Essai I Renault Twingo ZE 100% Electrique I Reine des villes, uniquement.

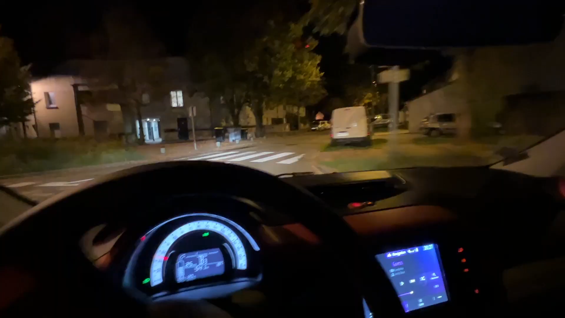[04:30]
L'économètre permet de contrôler en un clin d'œil et à tout moment si vous dépensez ou
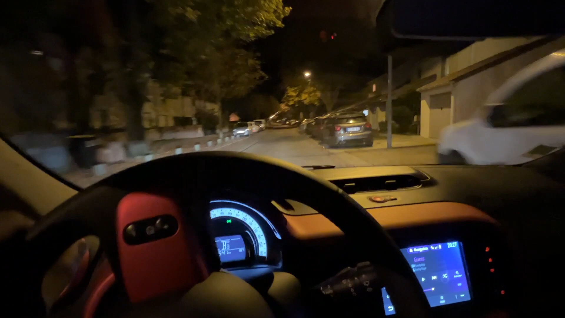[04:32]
récupérez de l'énergie et d'optimiser la gestion de votre autonomie tout au long de votre trajet. Le dashboard baptisé EZ-Link propose un écran de 7 pouces.